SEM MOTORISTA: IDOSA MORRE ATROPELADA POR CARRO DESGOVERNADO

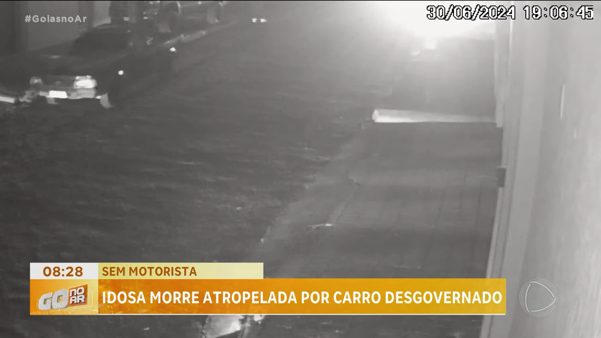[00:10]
O relógio marcava 7h05 da noite quando as imagens captadas por um circuito de segurança mostram ela caminhando. Minutos depois, um carro passa. O motorista faz retorno na rua e estaciona. O homem sai do veículo que, mesmo desligado, começa a descer a rua.
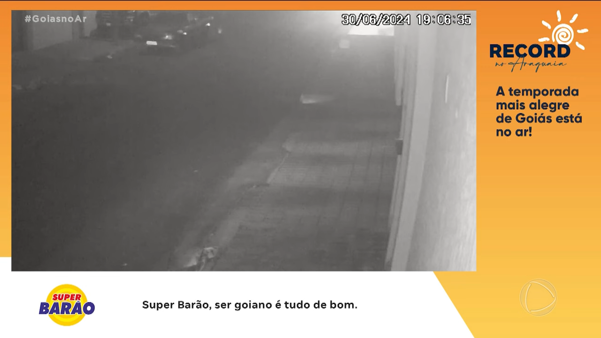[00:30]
A cena não dá pra ver, mas poucos segundos depois, ele a atingiu a idosa. Moradores e pessoas que passavam pela rua e presenciaram o trágico acidente chegaram a usar um macaco para levantar o carro e retirar a vítima que ficou presa debaixo do veículo.